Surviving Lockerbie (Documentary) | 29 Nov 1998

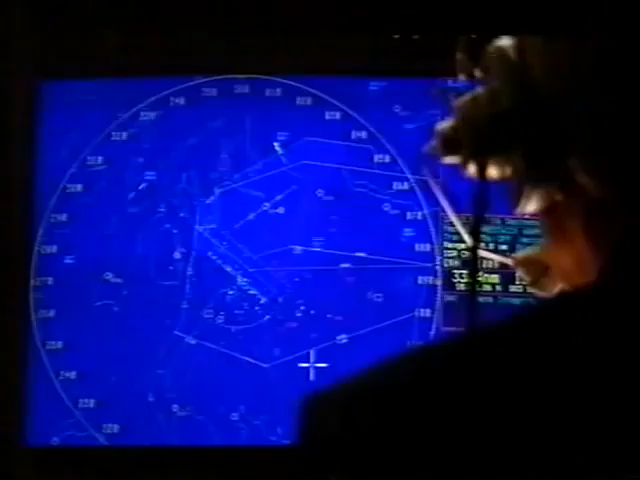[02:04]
There was still a bit moving below me in the lower air spaces,
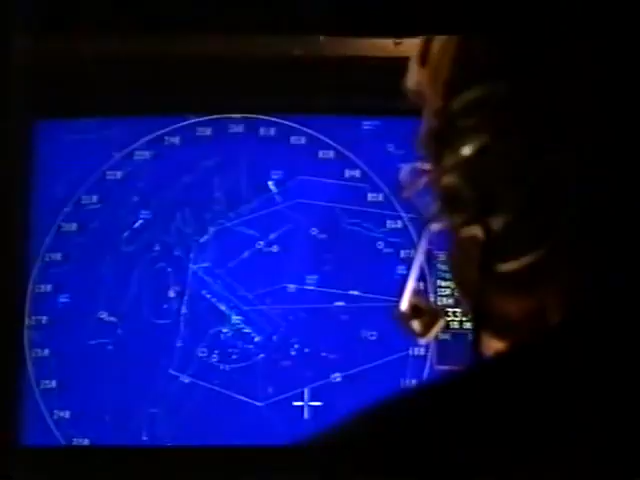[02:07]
and I watched the Clipper coming up over southern Scotland,
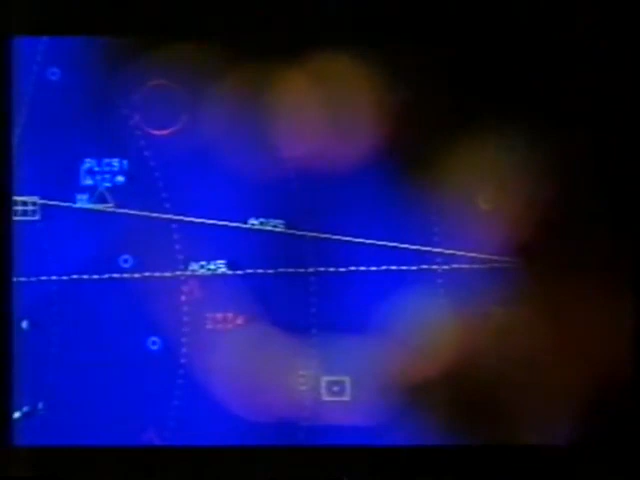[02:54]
I watched these five pieces of wreckage
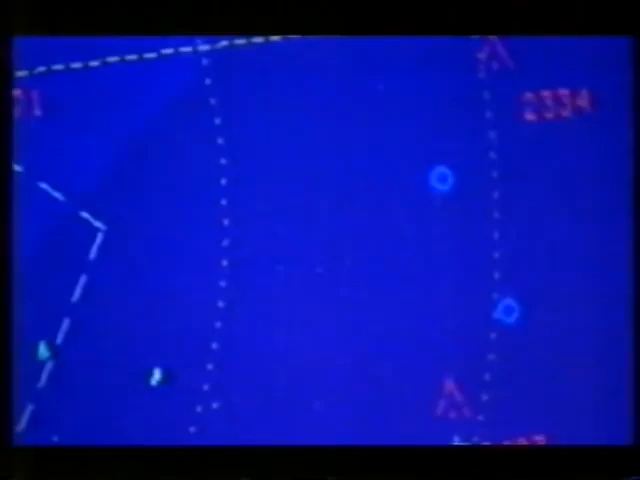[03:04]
sort of just in that area. They didn't move, strangely enough, although outside I knew it to be very windy.